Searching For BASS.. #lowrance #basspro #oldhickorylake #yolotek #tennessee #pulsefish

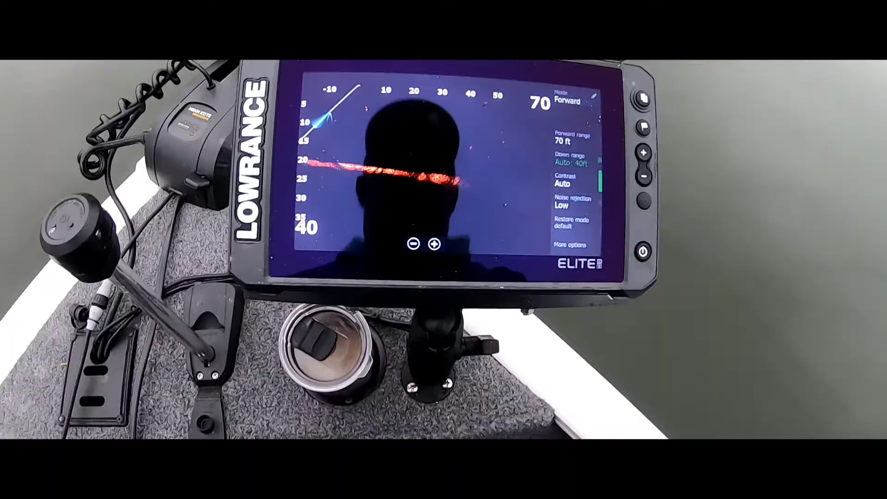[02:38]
We got some right about here. We got some coming up here.